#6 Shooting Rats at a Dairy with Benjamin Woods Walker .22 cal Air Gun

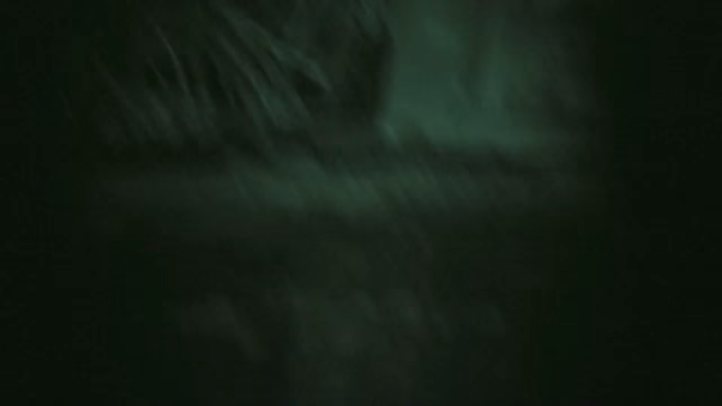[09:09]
And, of course, debris is tossed aside and picked up when it's convenient. This is about a 35-yard shot on these two rats.
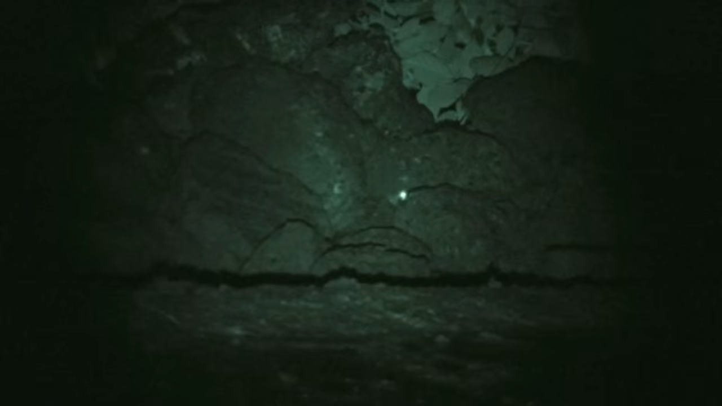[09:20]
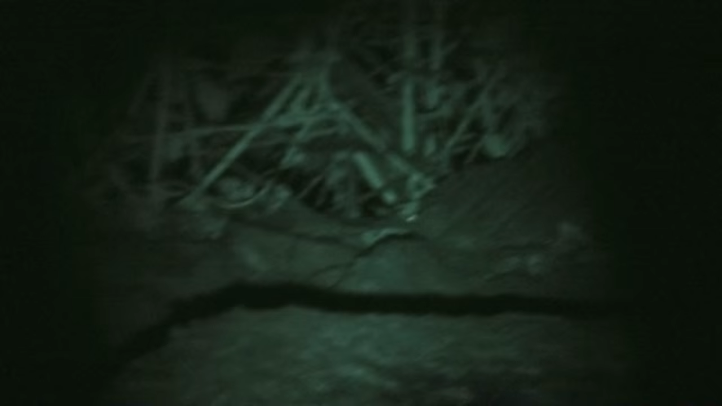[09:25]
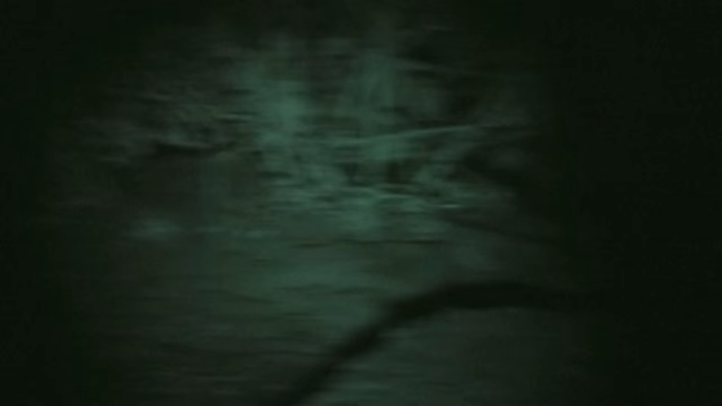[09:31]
One of the issues with the camcorder and light is, of course, when I'm using maximum telephoto on the camcorder,
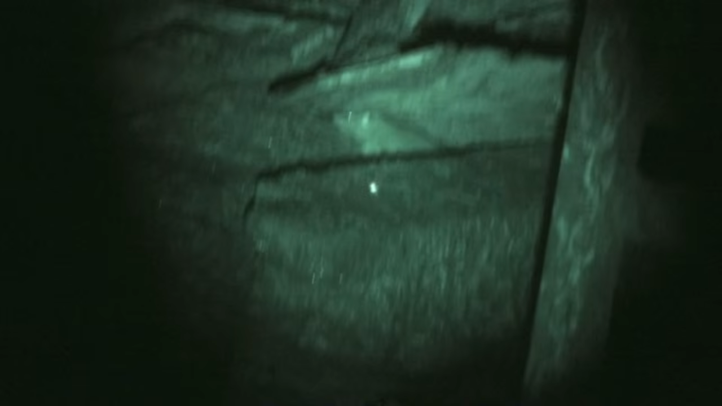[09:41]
the camcorder requires much, much more light. No different than a camcorder in daylight.
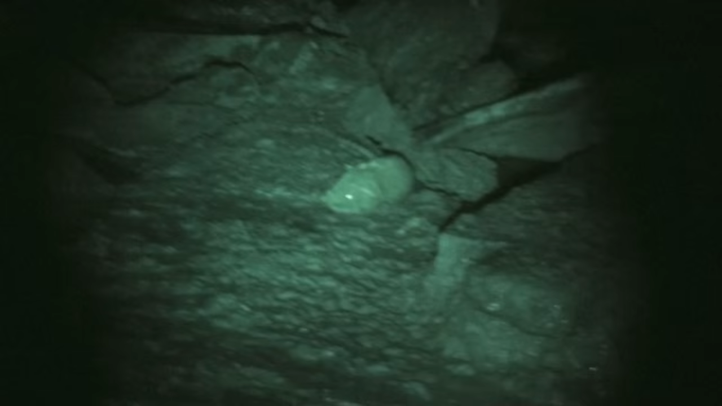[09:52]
I like the contrast and the size of the animals here.
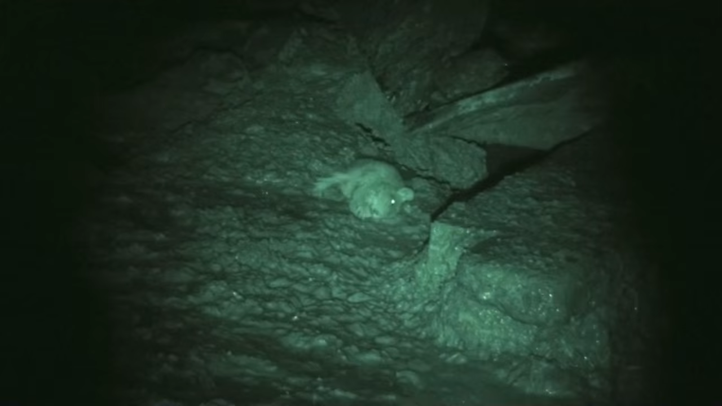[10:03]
Also, the cow is not the least bit concerned about me running around shooting in her home.
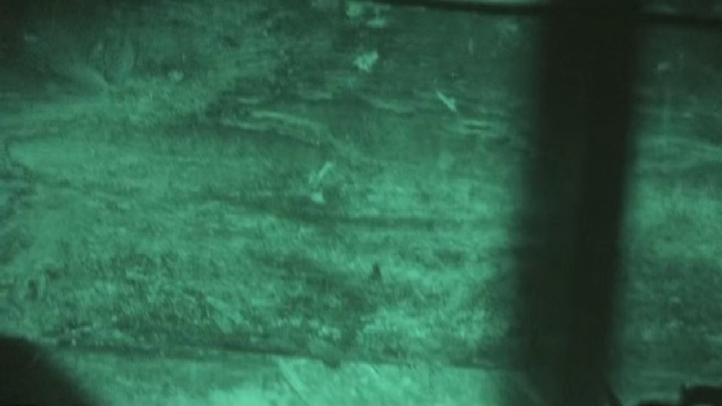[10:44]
camcorder vertically correctly so that things that are straight up and down appear so.
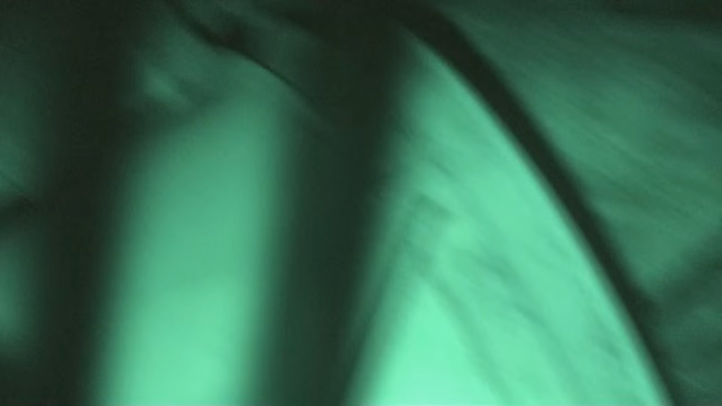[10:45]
Also, I wear a head light on my head that is strapped on head, LED light,
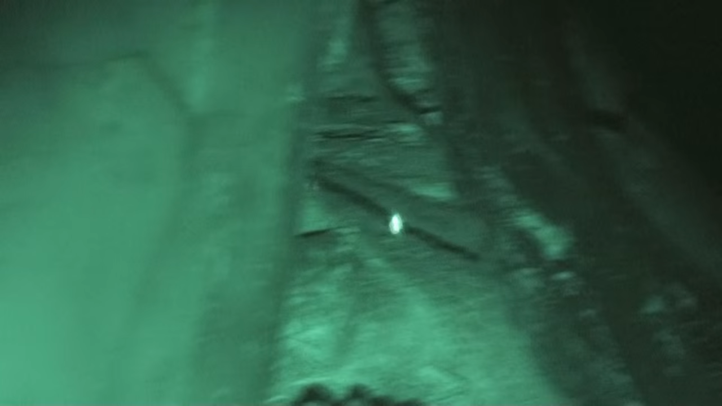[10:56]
and sometimes it rattles against the camcorder, which makes that annoying rattle you've been hearing.
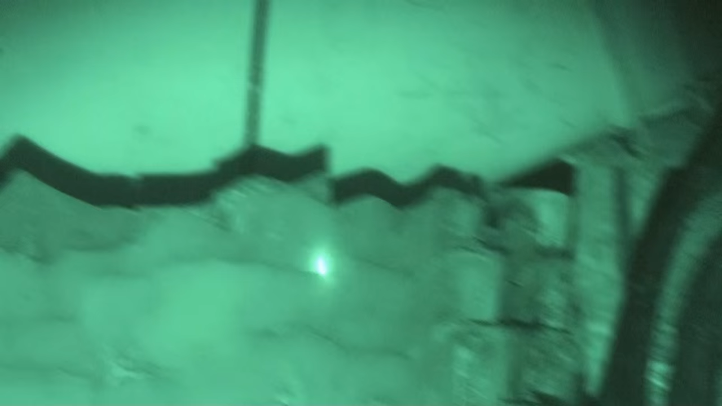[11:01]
Sorry about that. I'll try to do better in the future.
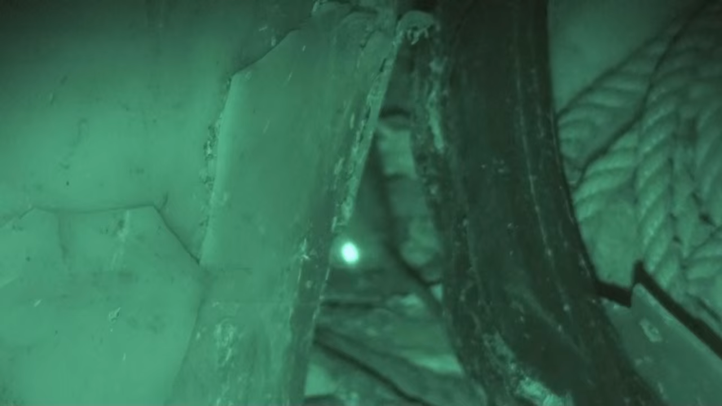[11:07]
This rat was sort of tucked in behind some old equipment here that I think is visually quite interesting.
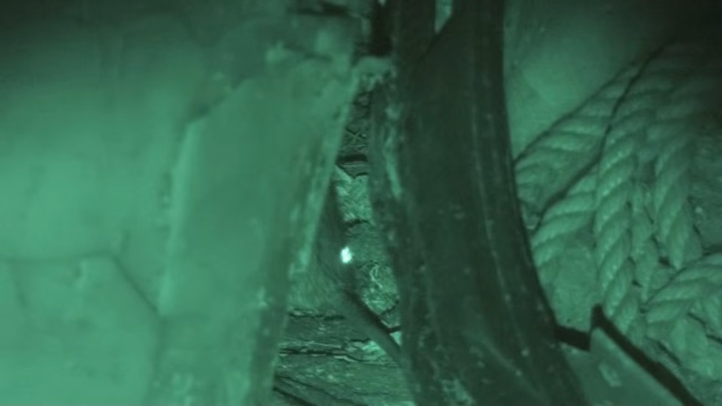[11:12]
I have no idea what all that fractured plastic on the left is. Plurals of rope, mysteries of a dairy.
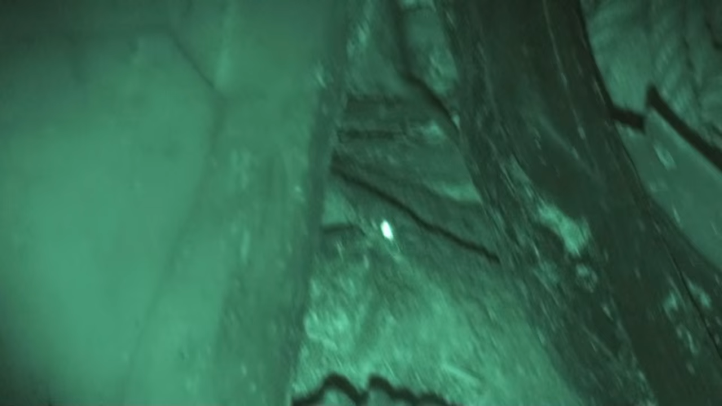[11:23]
He finally turned around and gave me an opportunity which I couldn't resist. Since it was a body shot, I followed up real quickly with a shot under the chin.
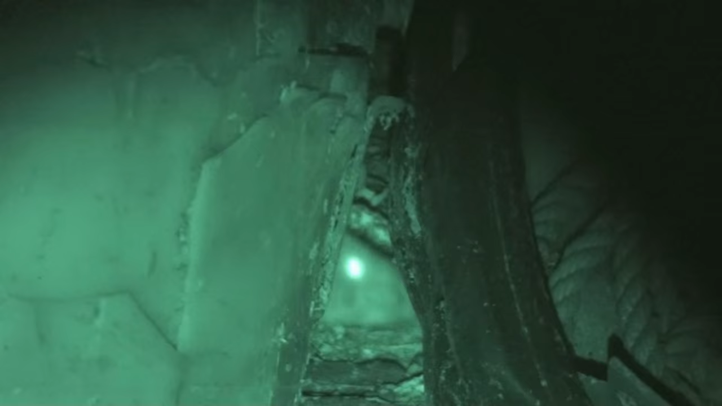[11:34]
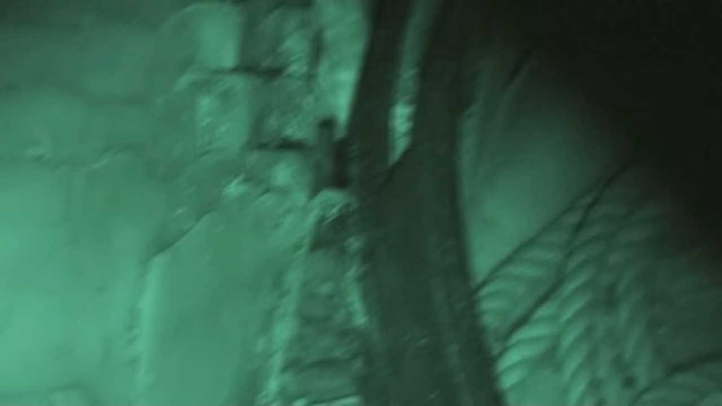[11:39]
He comes bouncing out and I'm leaning through a pipe fence
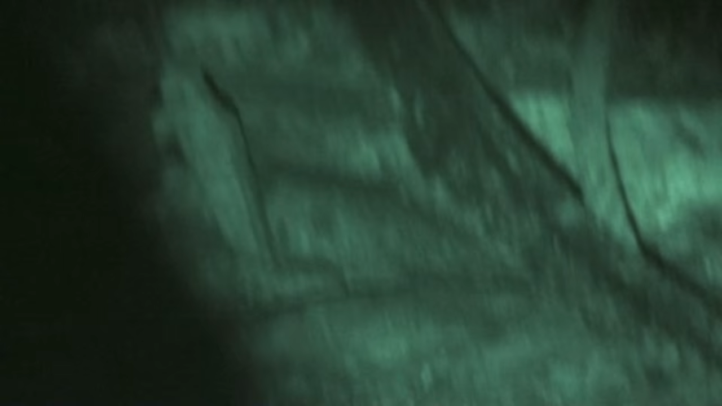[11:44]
and he lands right below me so I
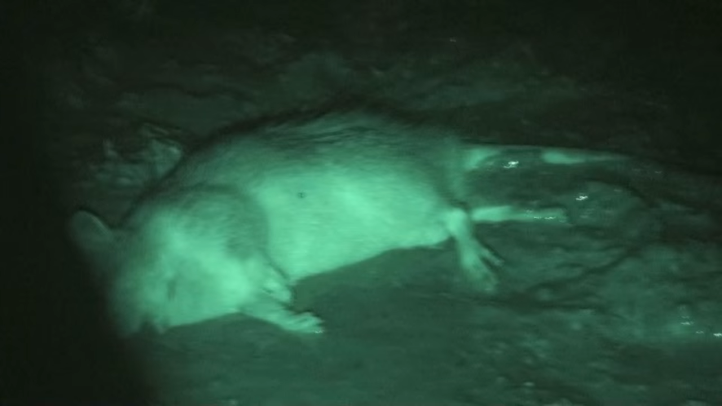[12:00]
And once again, the contrast between the monochrome and the color. ...
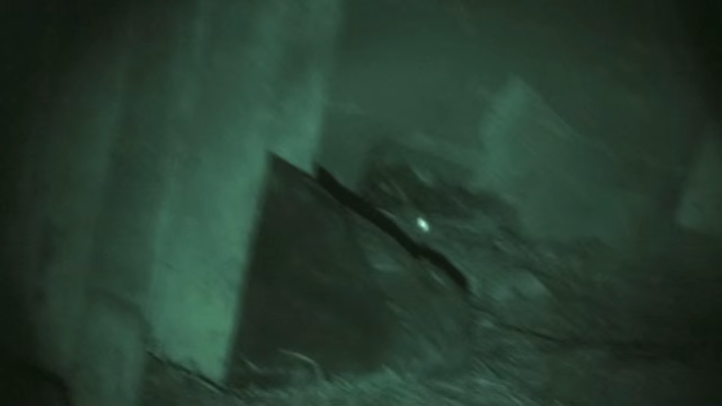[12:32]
And this is how he wound up.
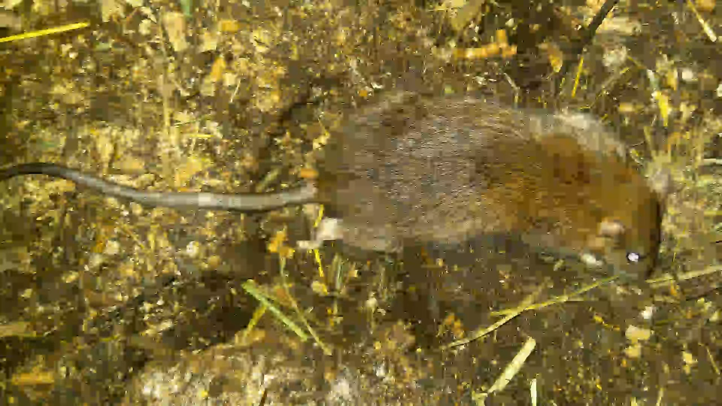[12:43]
You can see the feed pellets laying on the floor there.
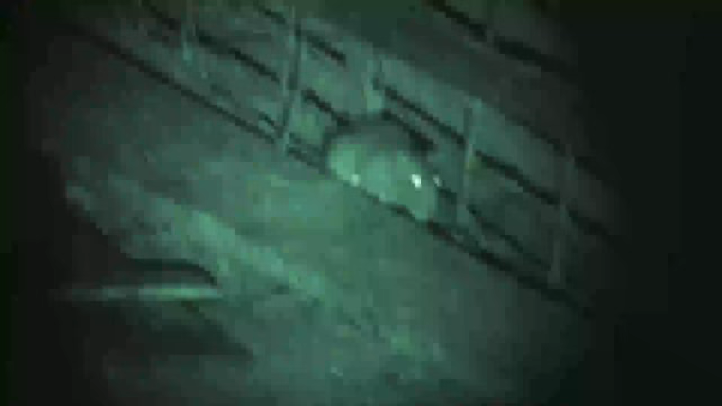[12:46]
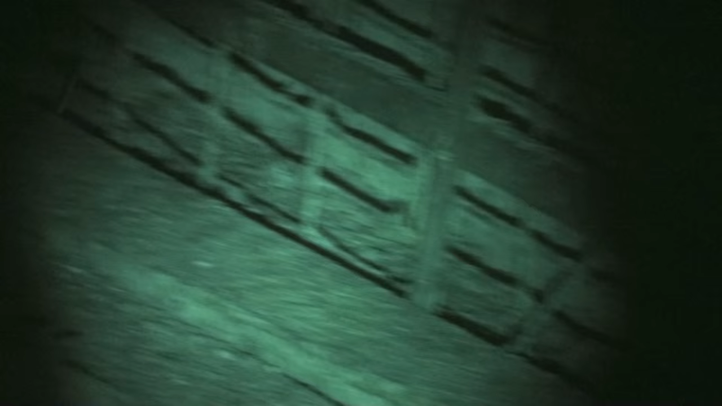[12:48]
These two I have no idea what this was about.
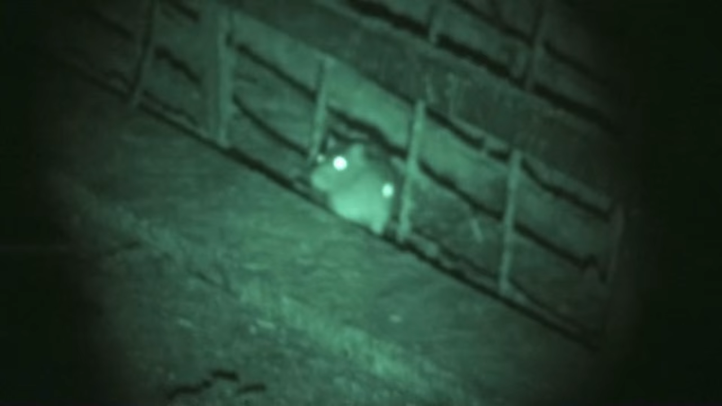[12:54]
It ended in a satisfactory manner for me, probably not for the wrap.
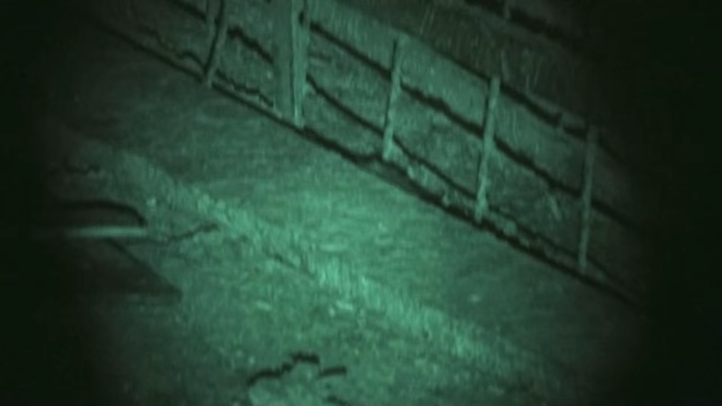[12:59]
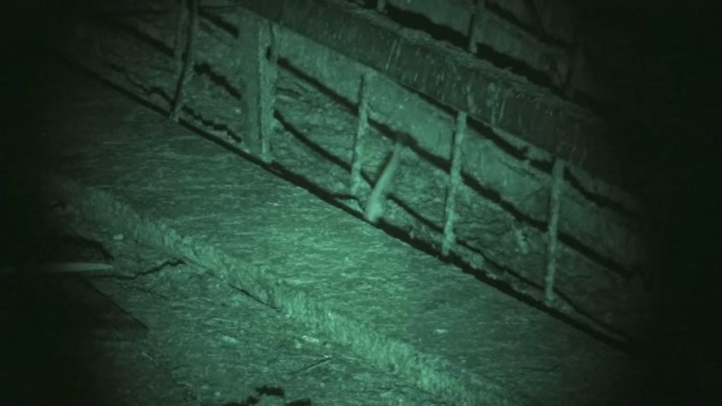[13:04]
That frantic tail flipping
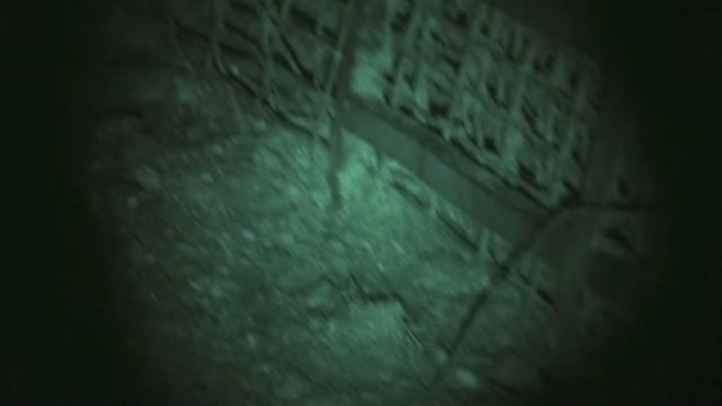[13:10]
that you're seeing there virtually always indicates a fatal shot.
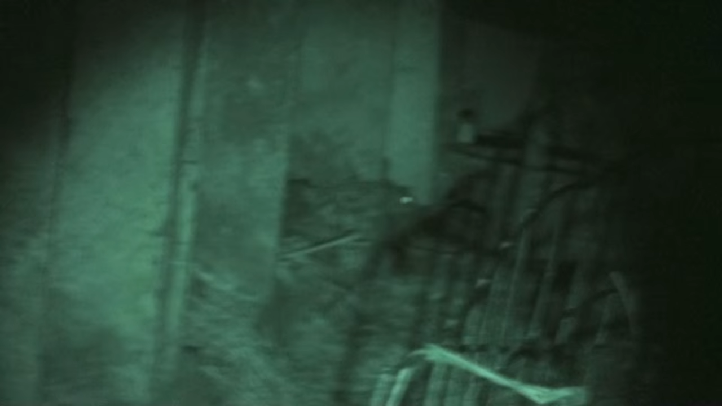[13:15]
Pretty much more of a nervous reaction.
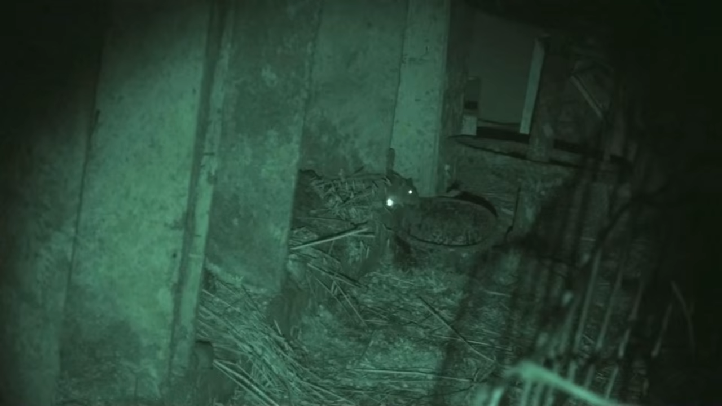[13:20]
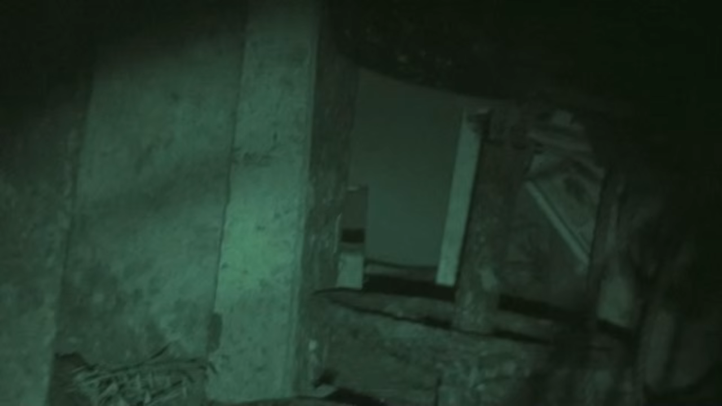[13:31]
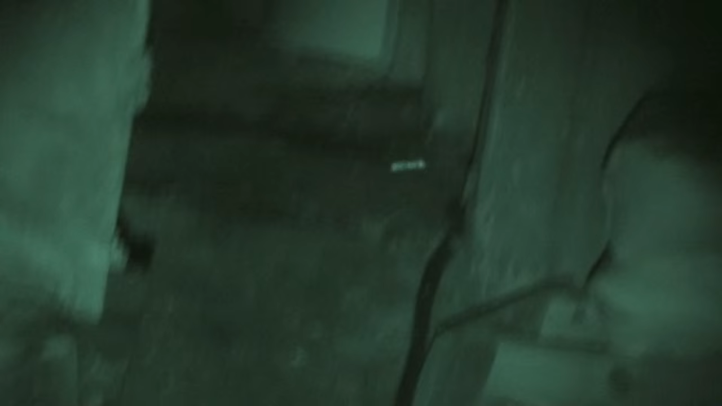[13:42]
This rat was in the calf pen where they feed grain to the calves. Rats love this place.
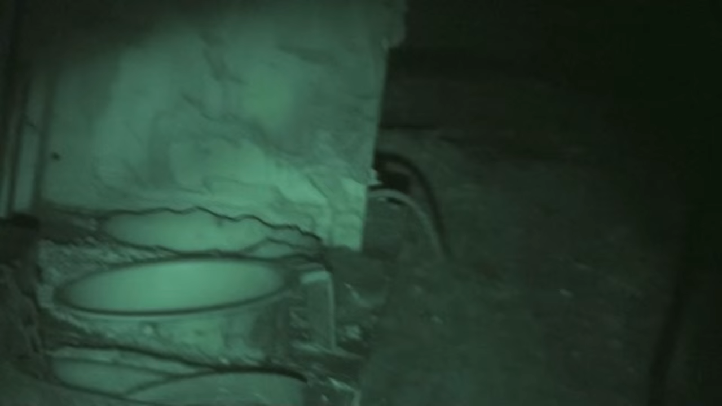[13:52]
Didn't work out too good for this guy.